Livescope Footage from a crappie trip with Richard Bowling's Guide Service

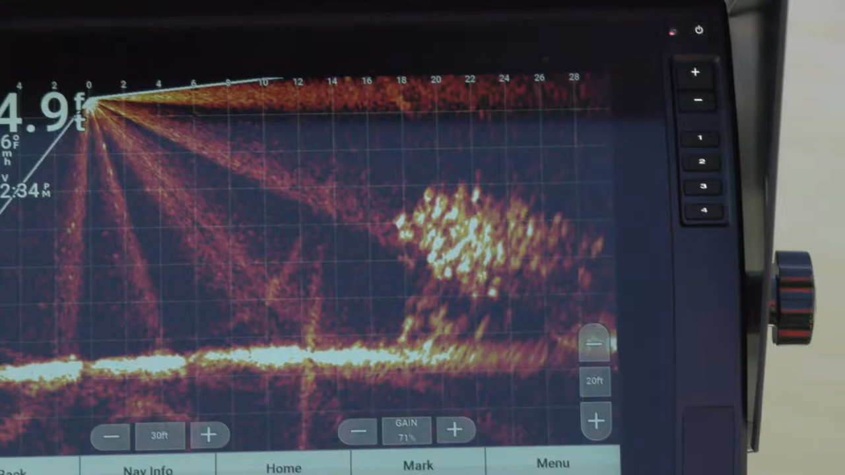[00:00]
There's some new fish and a lot of little ones too, but there's some good ones in there.
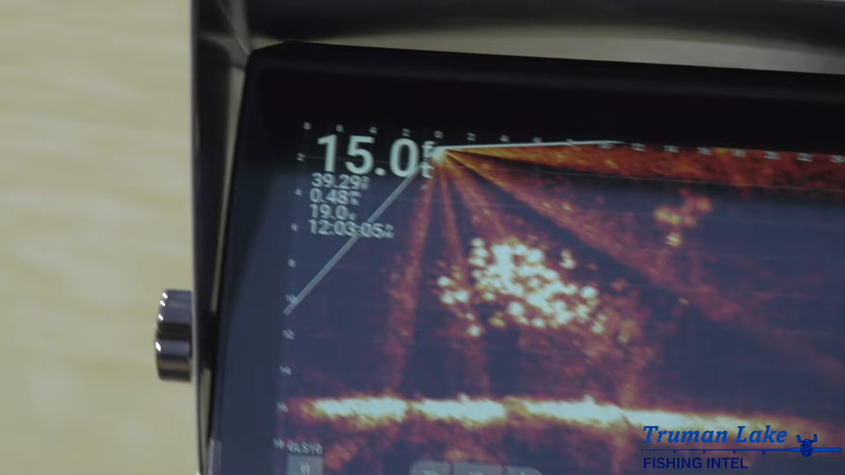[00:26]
On screen: depth 15.0 ft
Sorry about that guy. You're good. See the bigger ones right out there? Yeah.
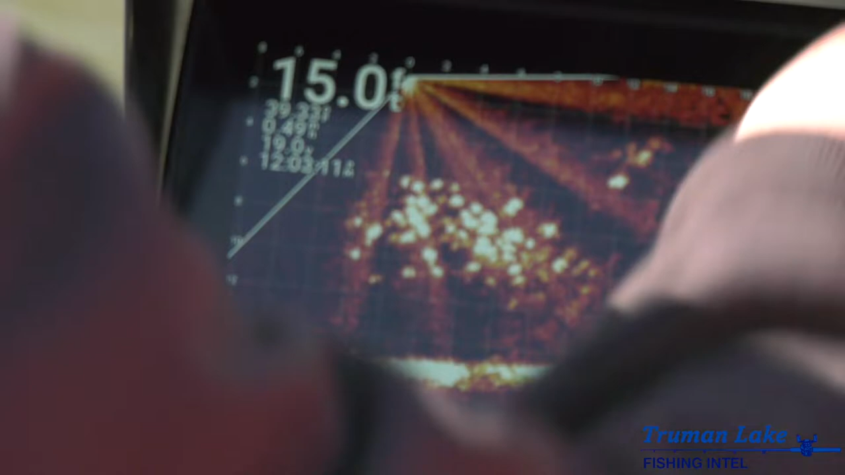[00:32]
They're swatting this light. I'm going to look at you. You see that?
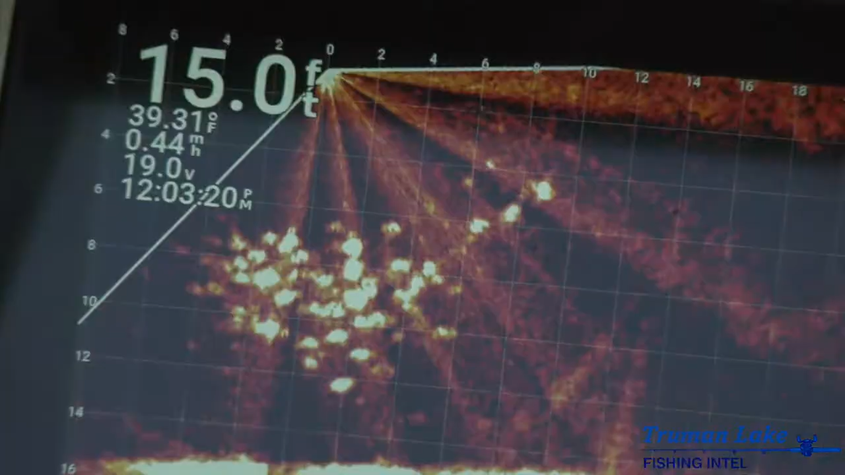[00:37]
On screen: depth 15.0 ft, water 39.31°F, speed 0.44 mph
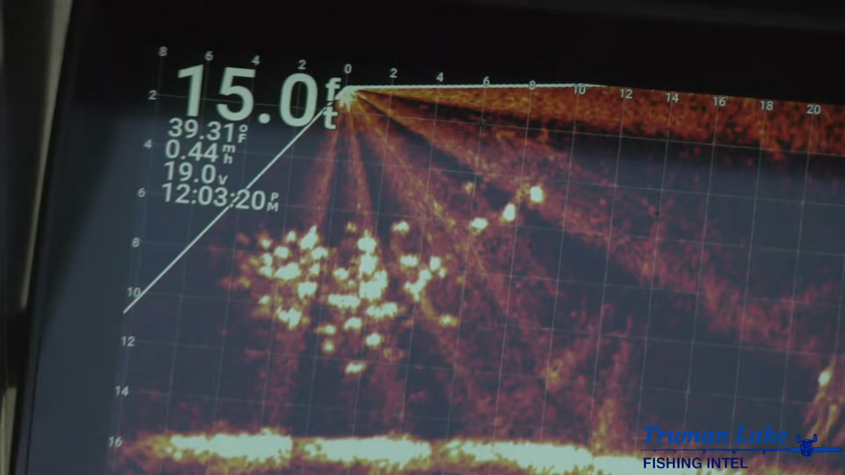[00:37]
On screen: depth 15.0 ft, water 39.31°F
I start looking at the... I'm trying to film it from my camera. I start looking at the screen and all of a sudden the camera...
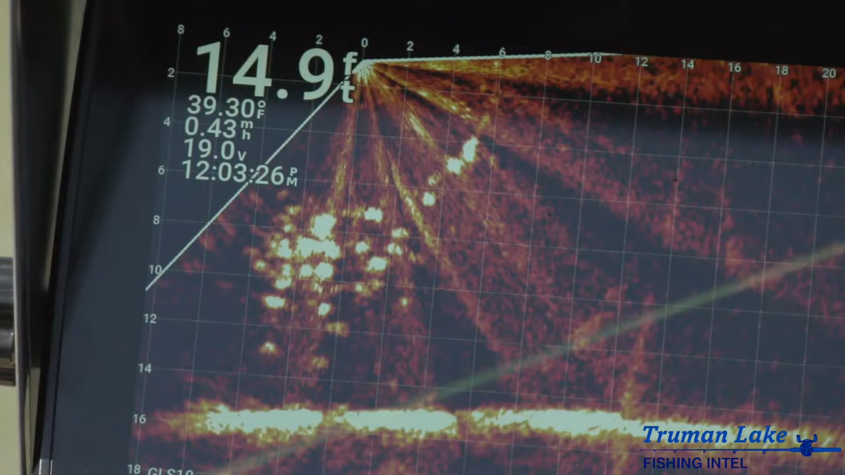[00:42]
On screen: depth 14.9 ft, water 39.30°F
There he is. Through the eyes. Look at the eyes. That wasn't metal or was that?
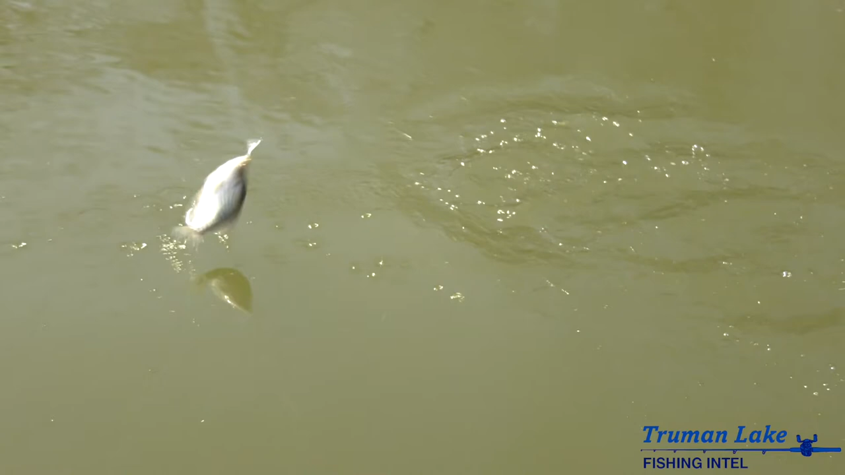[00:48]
That wasn't metal. I'll be back here. I'm doing that eyes right back here. I didn't see anything. Look at these. See these fish are underneath that ice. That's shallow too. When I preached last week, I shallow some of these fish back here.
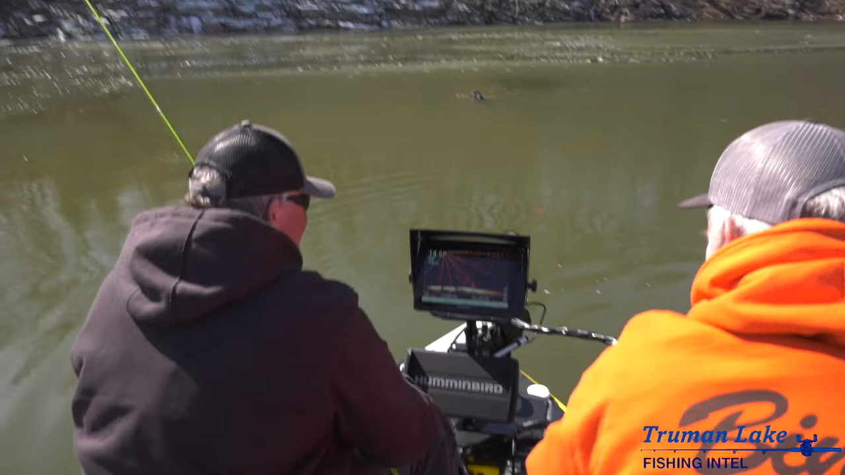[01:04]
Look at this. They're hard to see. They're right on top of the water. They're underneath that ice though. These are, but they're right up there. Let's catch another one through the ice. Look at that. Tyler, you see that? Yep. Oh gosh. They're like at the surface. At surface. Watch this. There he comes.
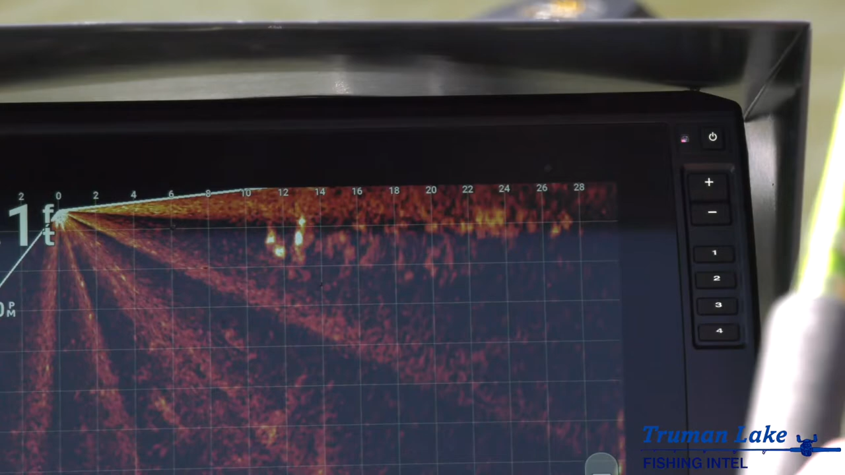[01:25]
There he comes. Oh come on.
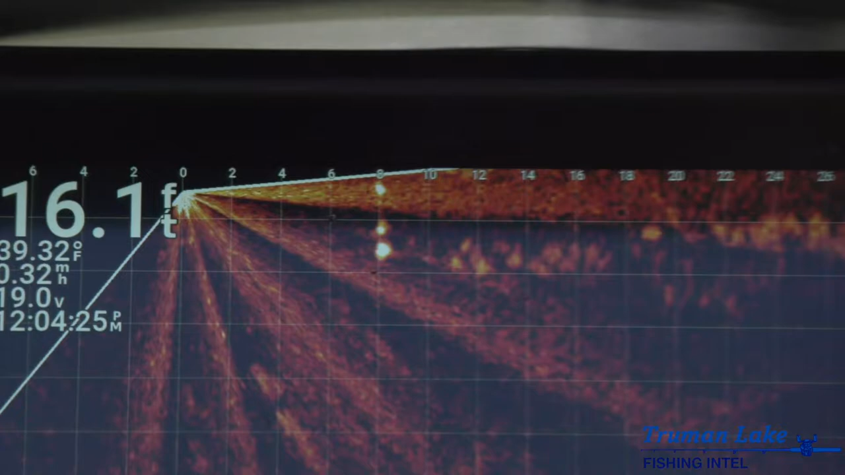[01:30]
On screen: depth 16.1 ft
He wants to do it. Oh and I missed him.
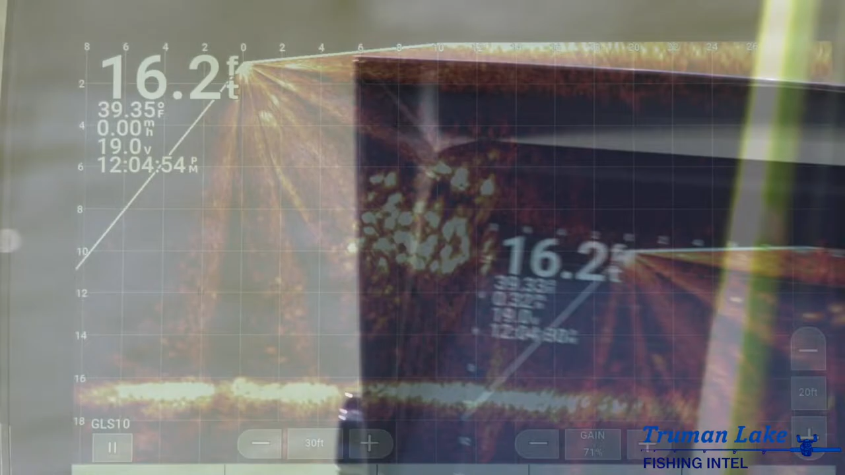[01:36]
On screen: depth 16.2 ft
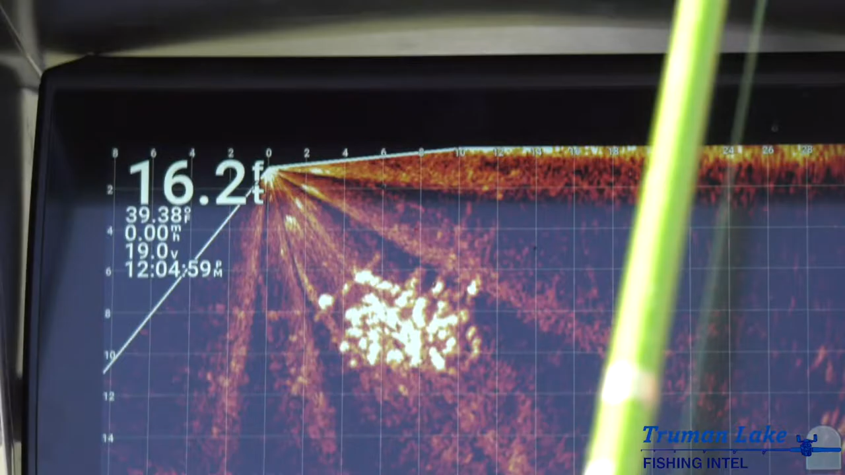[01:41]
On screen: depth 16.2 ft
This is as close to ice fishing you get on Truman Lake.